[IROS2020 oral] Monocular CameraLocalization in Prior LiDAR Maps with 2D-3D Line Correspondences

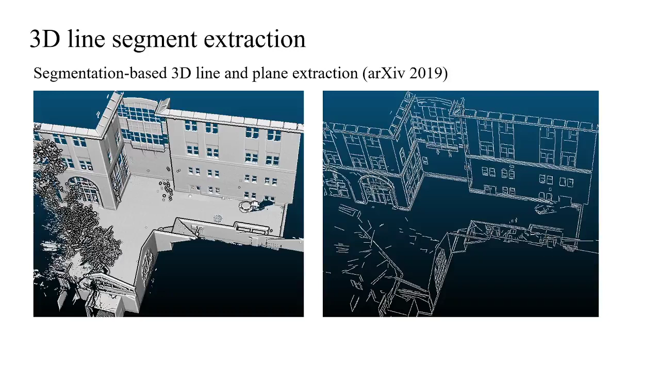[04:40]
This step is done offline before the 2D 3D location began, which can be used to handle the light-scale point color map. Then for the camera pose initialization of the first frame, it's a kidnapped robot problem. And it's not the focus of our work. So we manually label six pairs of 2D 3D point colors and use PMP server to get the pose initialization.
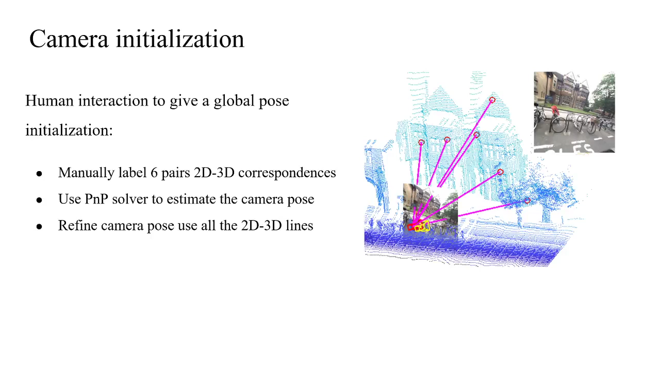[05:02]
Then we run a waste model on video surfaces to get the camera motion between each frame.
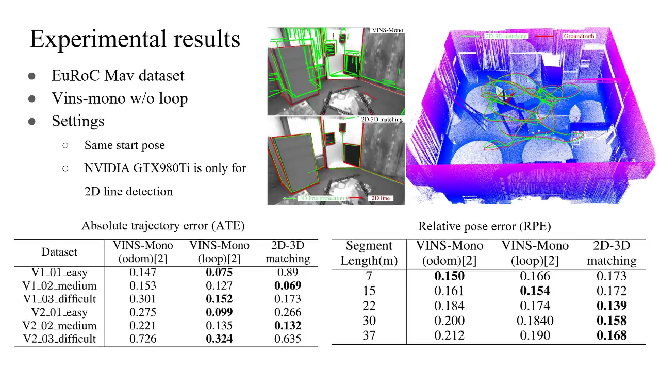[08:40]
The accumulated drift of wind's model is going up with travel length. Well, the degradation results error of our master keeps very small and stable along the way. Then we test on our own data collected using RealSense camera.
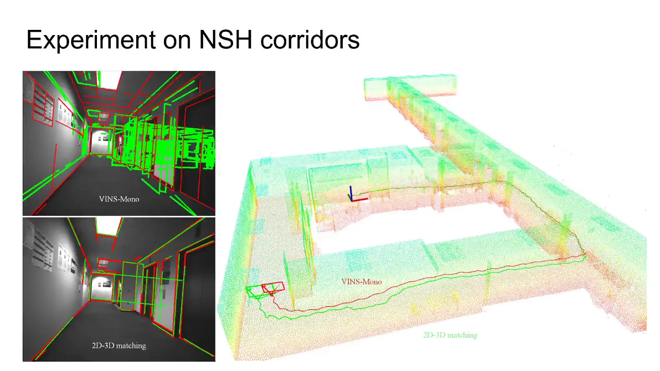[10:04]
The top left image shows the results of wind's model and the bottom shows the results of 3D-3D line matching. The green lines are 3D projections and the red lines are detected 3D lines. It's clear that wind's model has a position drift while our master gave good 2D-3D alignments.
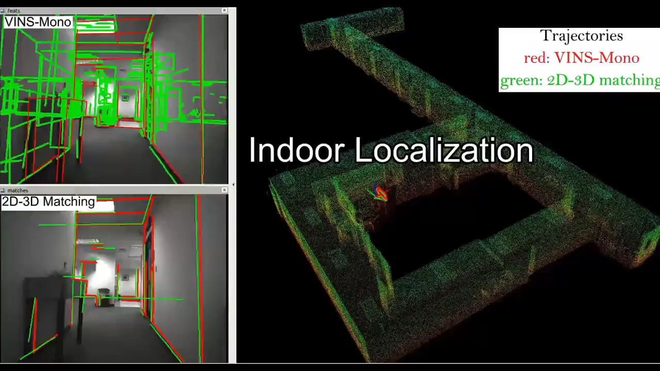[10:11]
Here shows the real-time running on indoors environment.
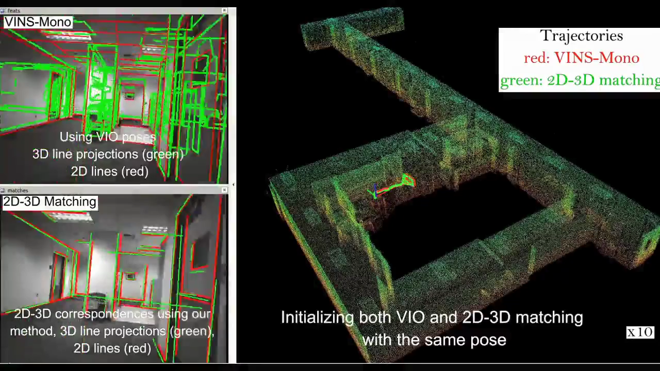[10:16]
The two trajectories overlap with each other at the beginning but separated later.
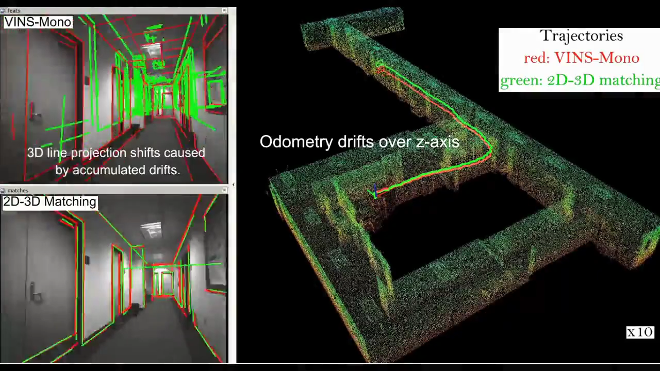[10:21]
The 3D line projections used wind's model is shifted from the corresponding 3D lines while our master gave real-time 2D-3D line correspondence.
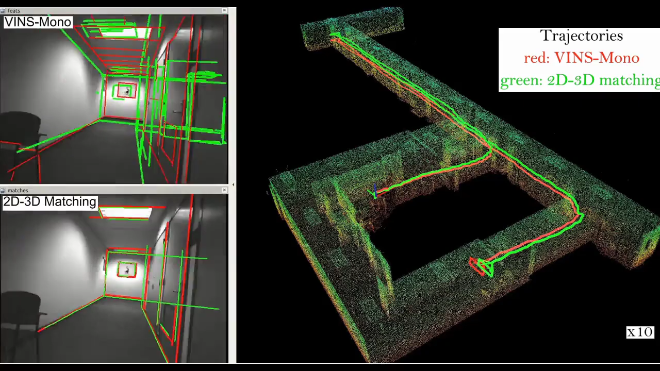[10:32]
After it runs a while, we can clearly observe the odometry drift over ZX.
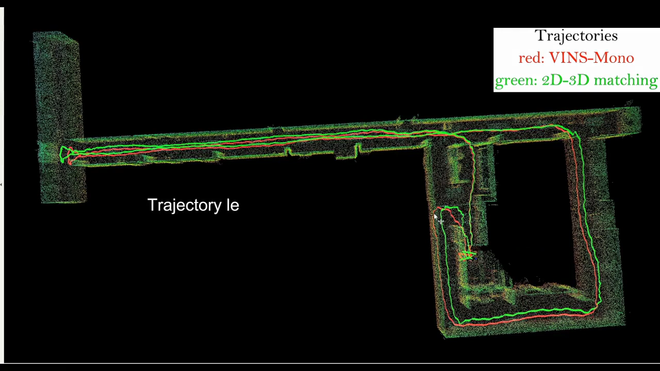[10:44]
After you return to the start point,
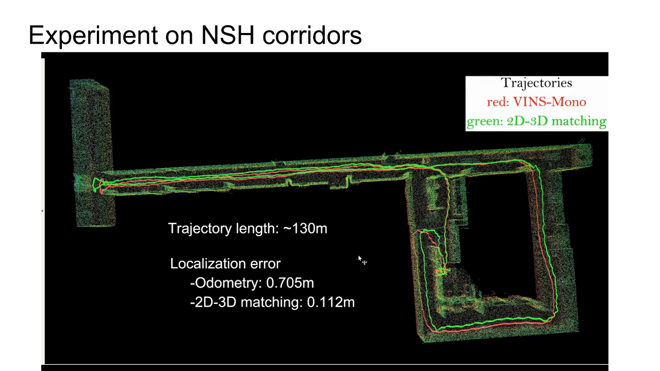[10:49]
wind's model has 0.7 meters error but our master has much smaller, 0.1 meters error. Similarly for outdoor experiments, we have the same results. Wind's model has of various drift and the projected 3D lines are shifted a lot while
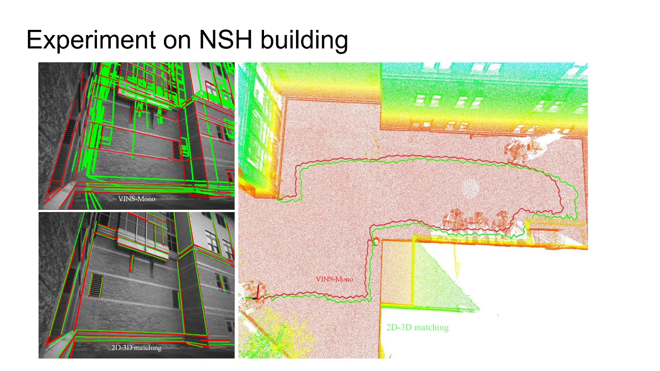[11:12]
our master gave good 2D-3D line alignment. Also see the whole camera pose of this frame. The camera position of wind's model is inside the wall, which is unacceptable. And also the location error of wind's
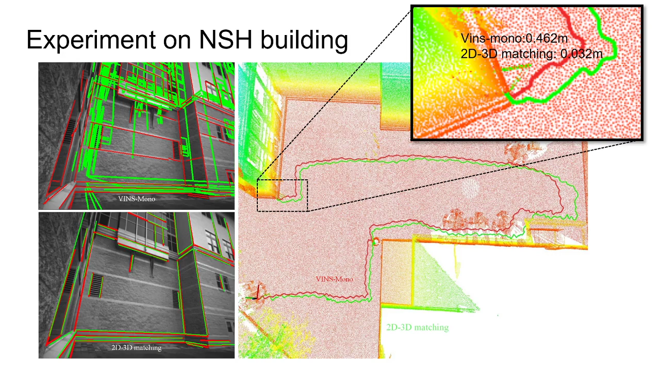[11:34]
model is much larger than 2D-3 line matching.
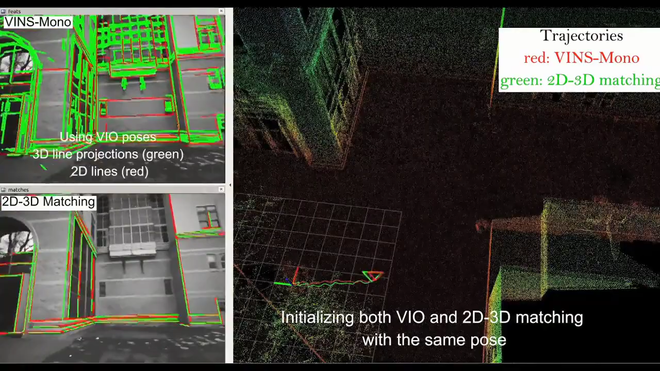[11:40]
Here shows the real-time running on this data. The two trajectories overlap very well at the beginning but as time goes by,
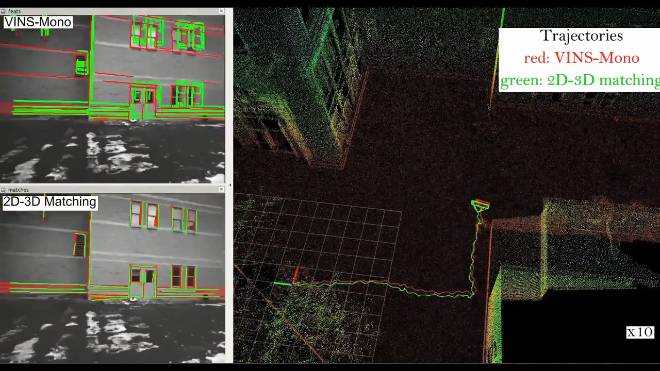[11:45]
the trajectory, the drift of wind's model gets larger and larger.
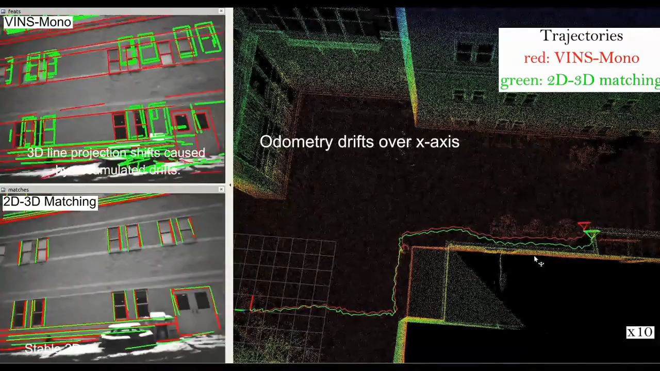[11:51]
We can clearly observe the horizontal drift and the misalignment on the projected 3D lines.
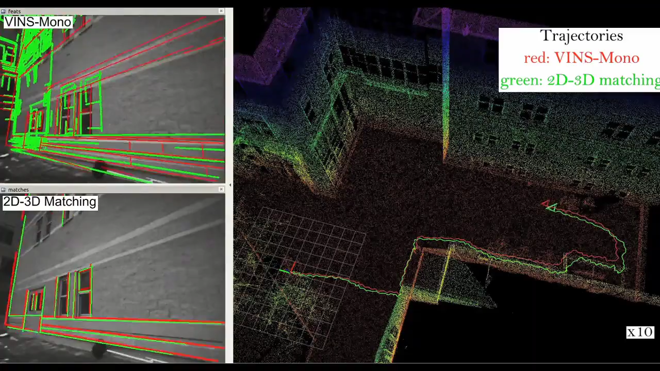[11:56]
While the 2D-3 matching gives good post-exhibition and good correspondence.
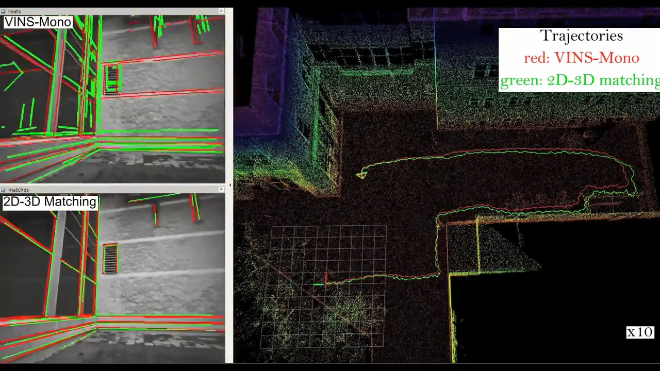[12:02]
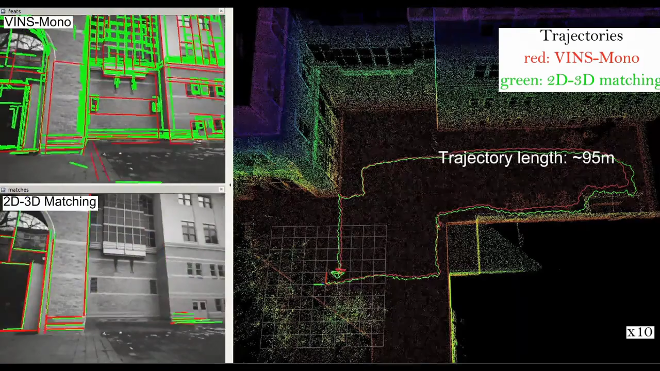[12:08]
After you return to the start point, wind's model has 0.6 meters error but our master has 0.1 meters error.
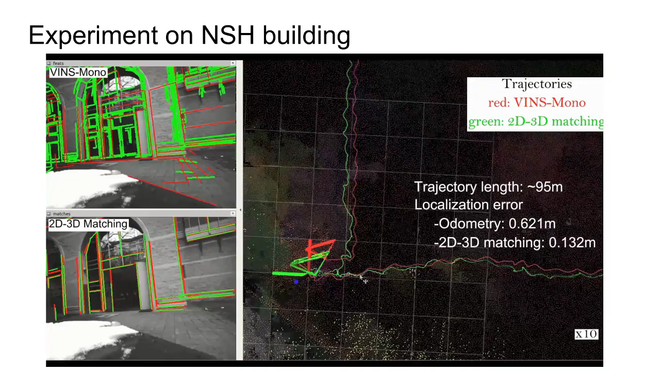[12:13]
Then for the last outdoor experiment, we have the same results. The localization error of wind's model is much larger than our master's.
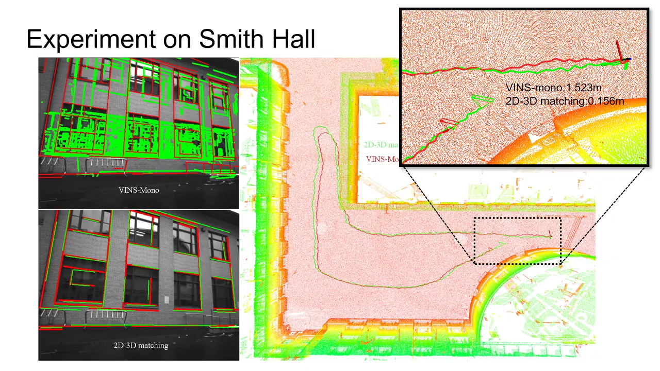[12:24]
For this data, with a lot of repeated structure and occlusions,
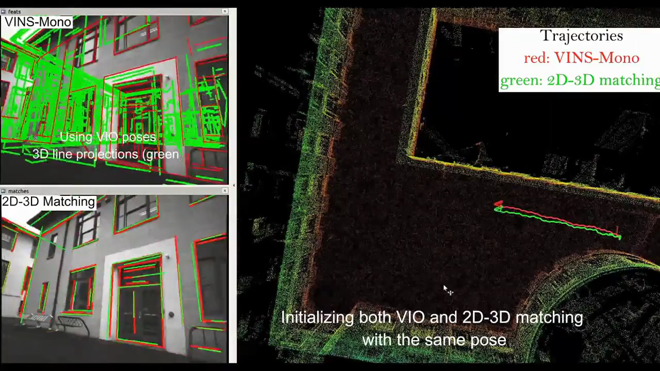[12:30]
our master's still gives good camera location results.